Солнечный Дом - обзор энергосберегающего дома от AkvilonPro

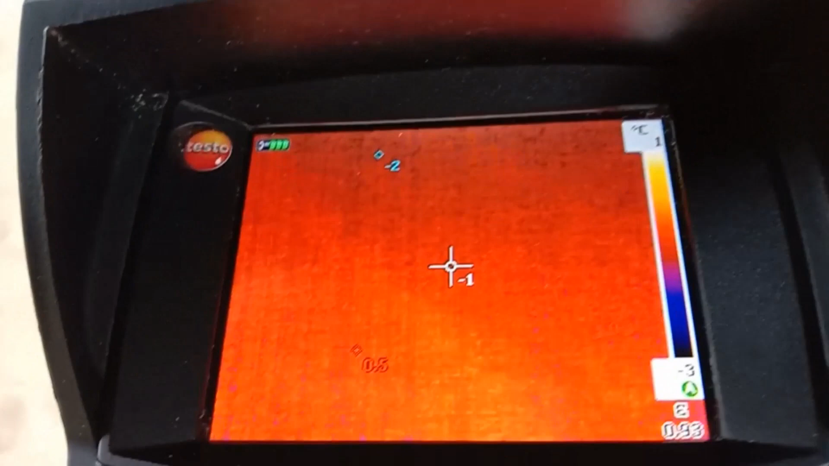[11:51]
On screen: scale top 1°C, scale bottom -3°C
Вот вход в дом
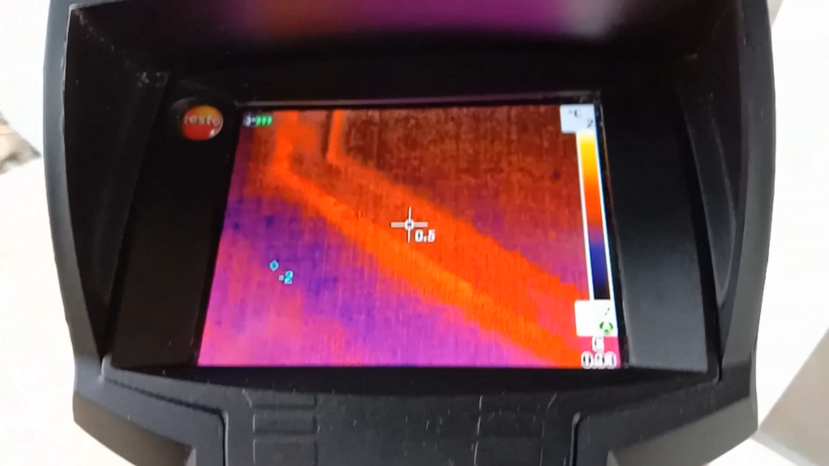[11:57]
снизу еще будет выполнено утепление примыкание
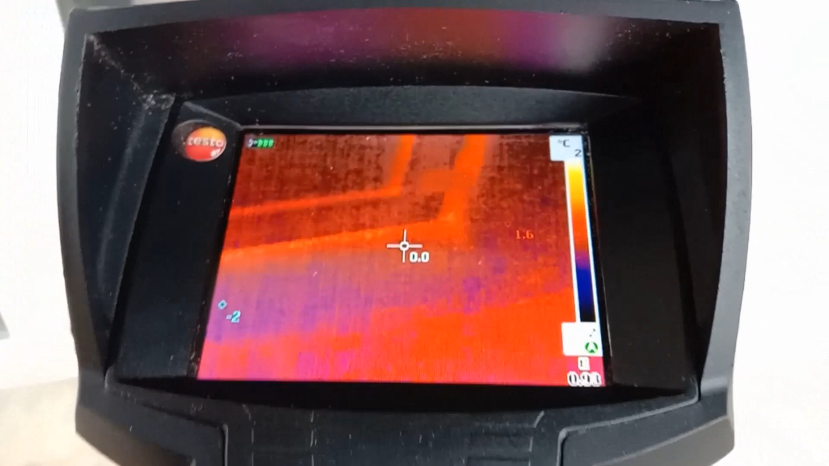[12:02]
но
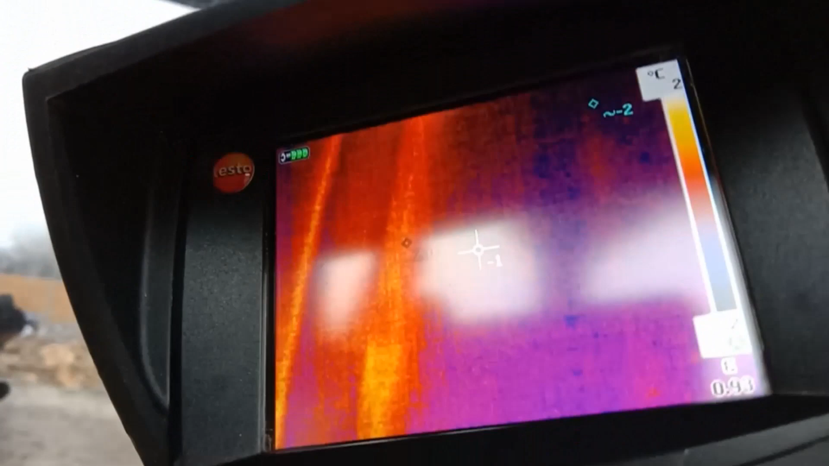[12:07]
дверь сейчас немножко приоткрыта потому что ей пользуются и по петлям у нас есть теплопотери
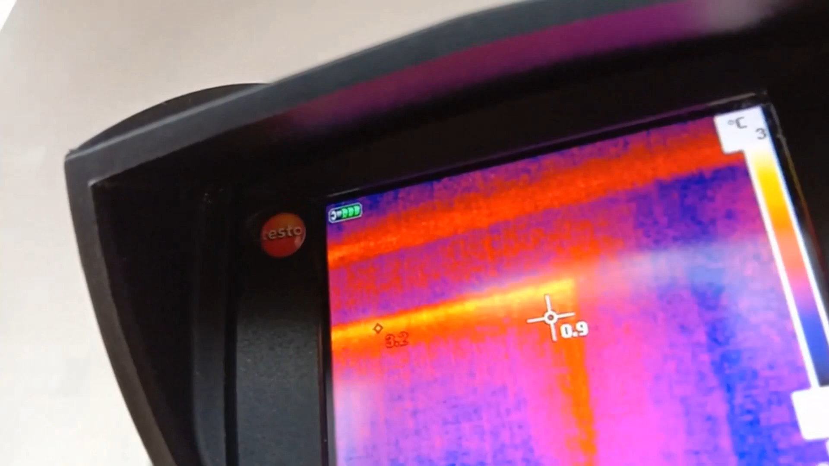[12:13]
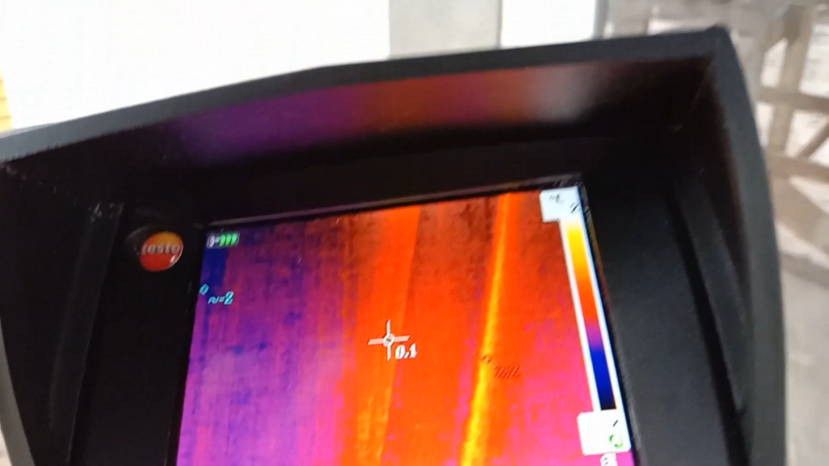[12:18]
ну вот так вот должны быть смонтированы окна
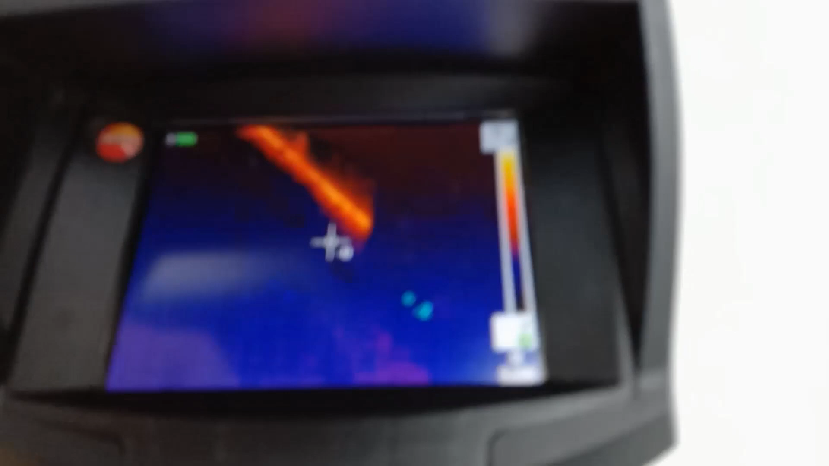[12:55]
как мы видим то что не заполнено у нас утеплителем то видно в тепловизор
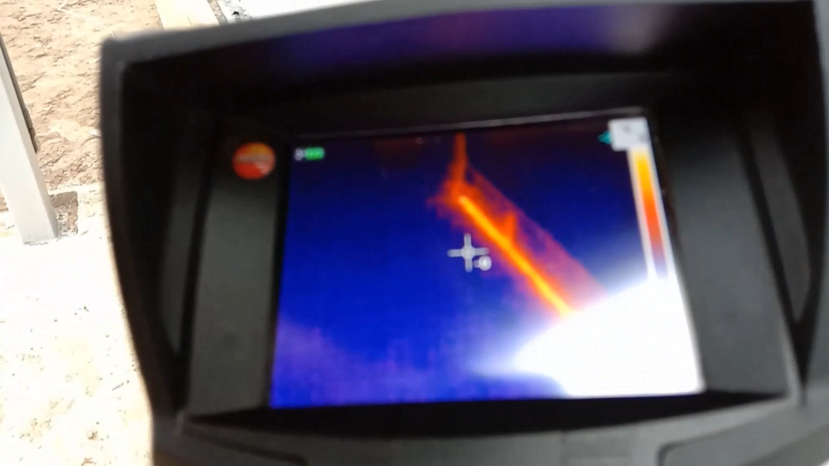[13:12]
после проведения тепловизионного обследования мы формируем отчет в котором анализируем все снимки и термограммы проблемных
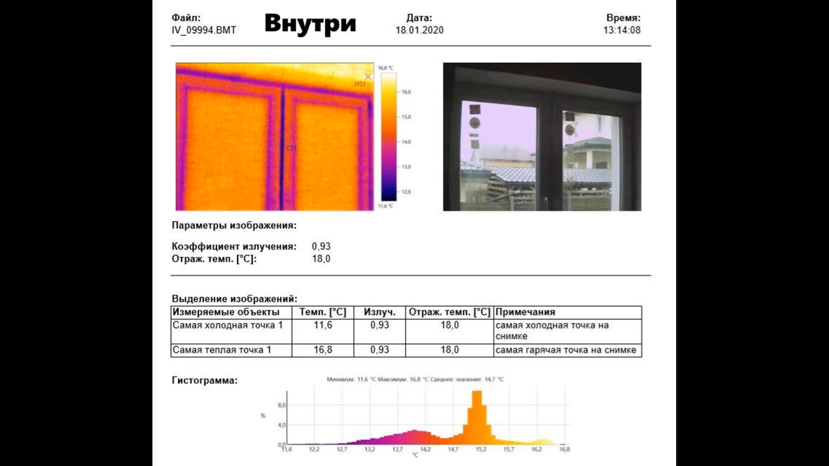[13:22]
On screen: max 16.8°C, min 11.6°C
или исследуемых мест сначала делается обследование здания изнутри при анализе термограммы мы обращаем внимание на самую холодную самую горячую точку на разницу температур между этими точками если эта температура больше 60 градусов значит проблема существенная и нужно ее как-то
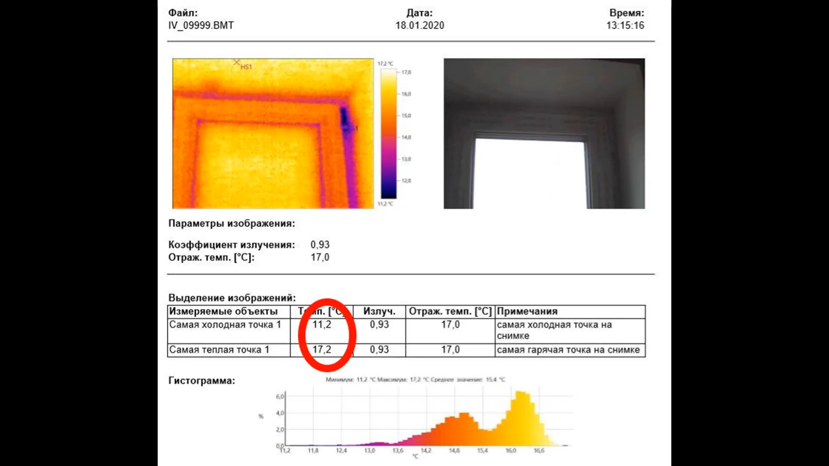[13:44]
On screen: max 17.2°C, min 11.2°C
решать когда мы видим гистограмму это распределение температуры на снимке мы обращаем внимание изнутри помещения на то как холод проникает внутрь
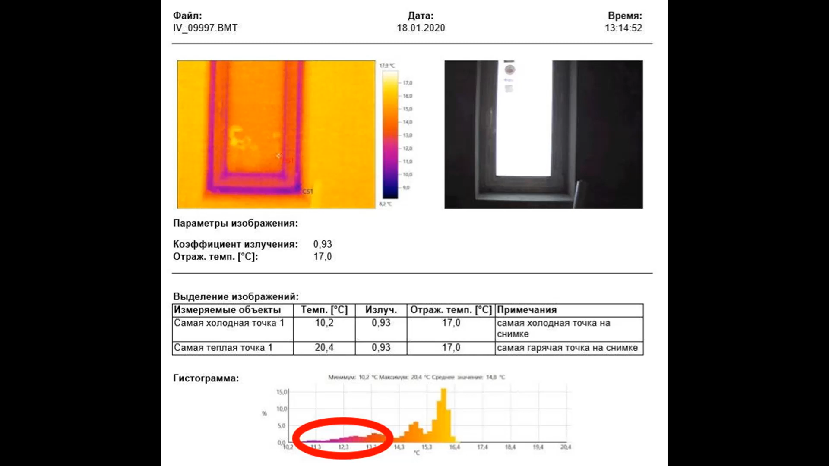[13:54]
On screen: max 20.4°C, min 10.2°C
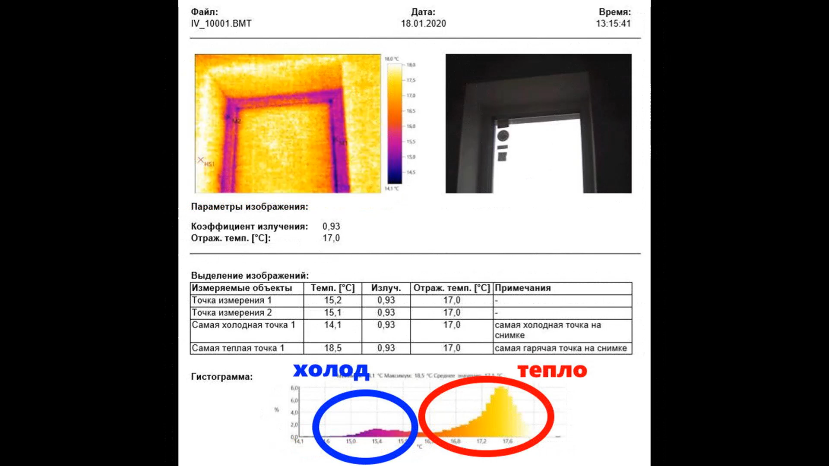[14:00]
On screen: max 18.5°C, min 14.1°C
соотношение количества холода и тепла видно по теплым и холодным участкам при анализе снимков и тепловизионном обследовании снаружи
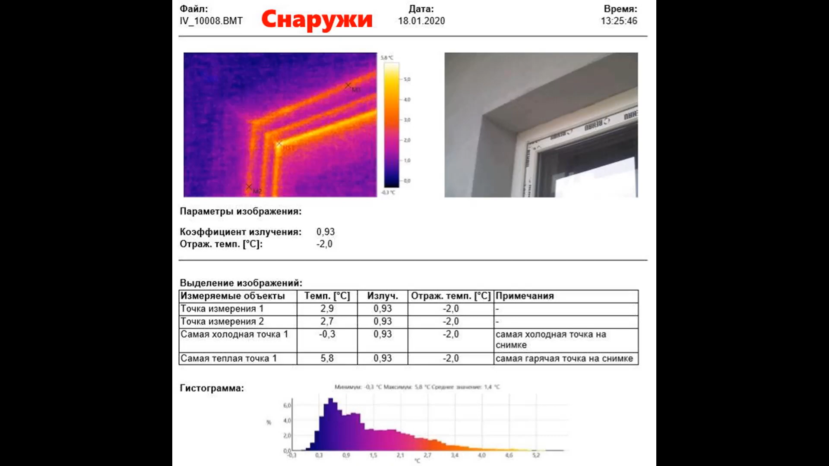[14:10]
On screen: max 5.8°C, min -0.3°C, scale top 5.8°C, scale bottom -0.3°C
ситуация обратная мы смотрим как тепло уходит из дома если у вас остались вопросы задавайте их в комментариях если